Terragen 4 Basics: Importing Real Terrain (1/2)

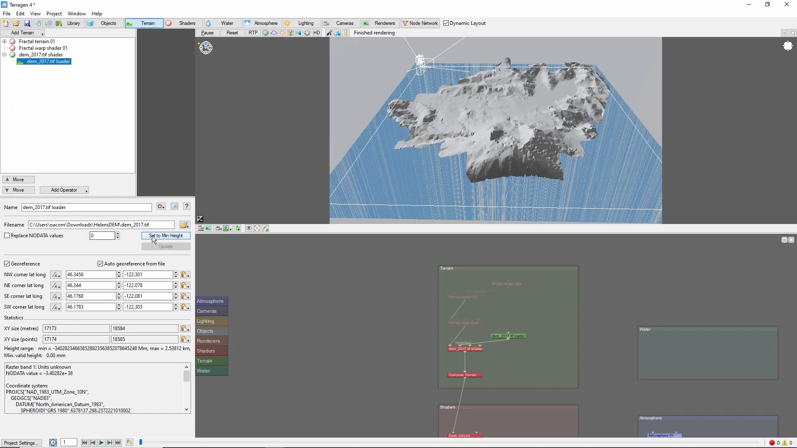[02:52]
and checking Replace NoDataValues. Now, at least, we don't have a bottomless pit. This particular dataset is a little weird-shaped.
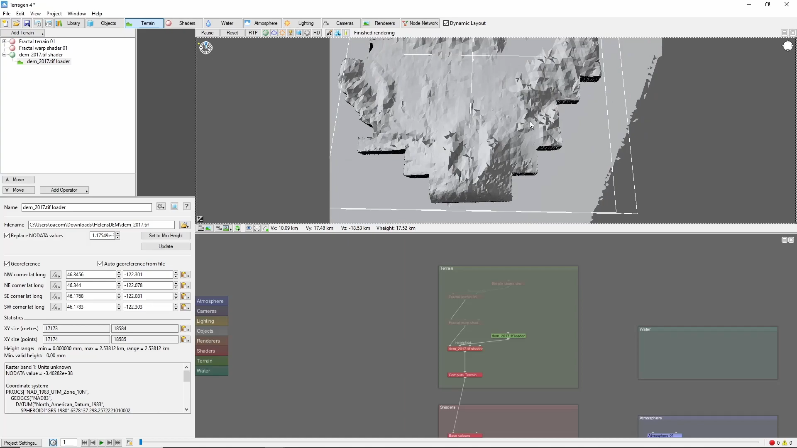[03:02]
So we're limited on where we can put the camera for a full view.
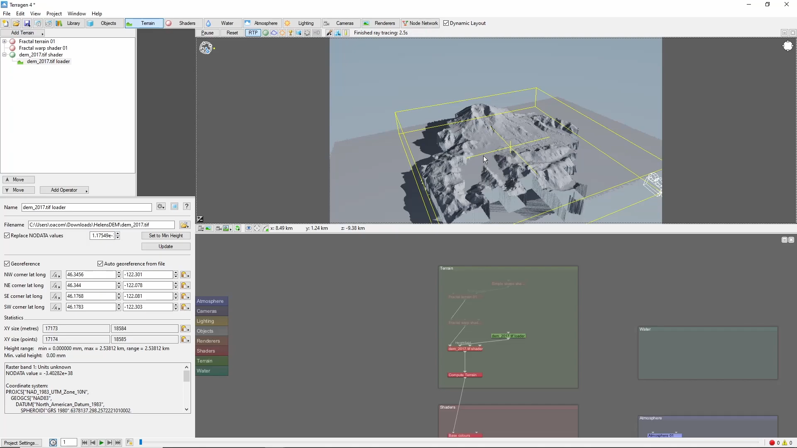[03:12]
Right down in this area is a nice spot, with a good view of the iconic volcano crater.